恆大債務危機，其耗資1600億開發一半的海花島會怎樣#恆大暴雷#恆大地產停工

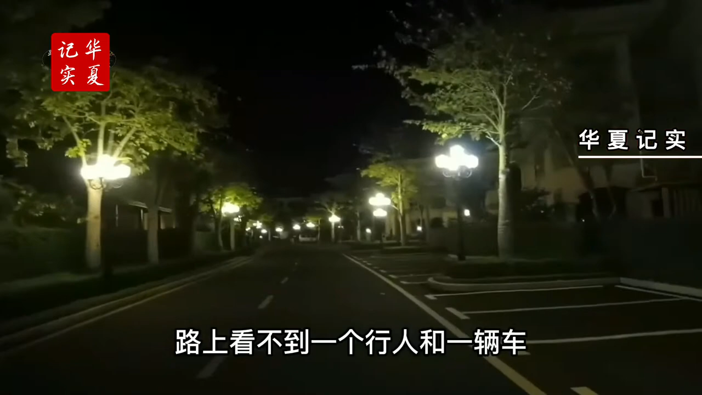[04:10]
一个行人和一辆车就如同鬼城一般